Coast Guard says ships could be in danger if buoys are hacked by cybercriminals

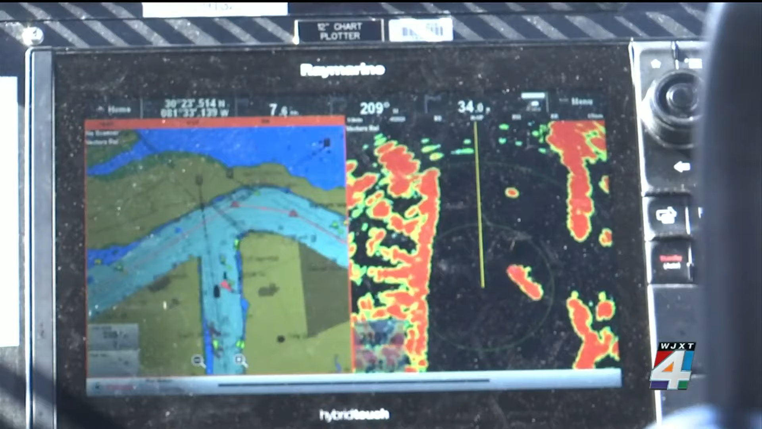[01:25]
The charts let mariners know if they are navigating in deep enough waters as they approach or disembark a port.